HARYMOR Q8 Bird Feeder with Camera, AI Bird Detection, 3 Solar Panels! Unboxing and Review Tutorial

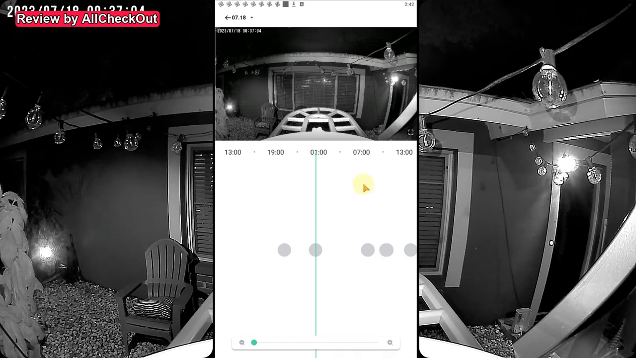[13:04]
during the night but somebody entered the home through the door here and so you can see that it works also perfectly as a surveillance camera or for other animals also of course no ai detection for